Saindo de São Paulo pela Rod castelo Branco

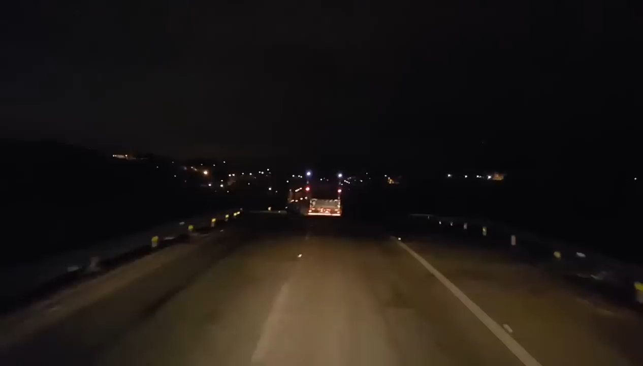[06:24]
Aqui morreu um parceiro aí da dor, né, Nessa alcinha aqui ó, vazio, Ele entrou, não sei, velocidade, evidente né, Entrou aqui, tombou aqui ó, tombou em cima dessa mureta aí ó, E caiu do banco, caiu em cima do vidro, parece que cortou um pescoço, Só foi assim, morreu aqui, Nessa alcinha aqui é, 40 quilômetros,